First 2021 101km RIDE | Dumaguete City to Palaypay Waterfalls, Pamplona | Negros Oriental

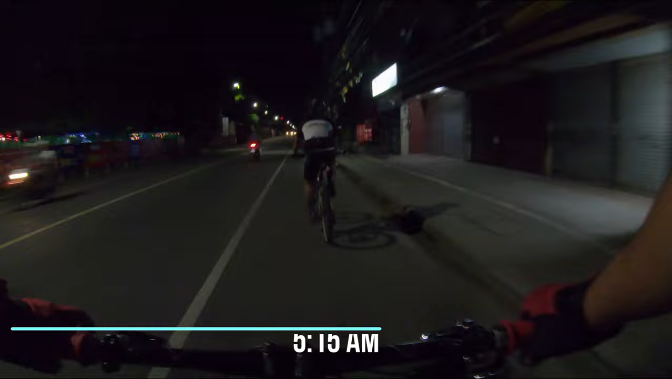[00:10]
Pa-open ako sa Reno. Meet up naman sila Bex and Lords. Sa Cebulan Shell.
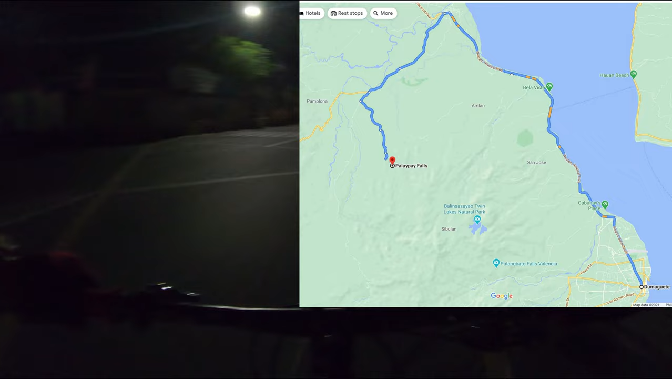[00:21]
Ruta na maroon is Pamplona. Palaypay Falls.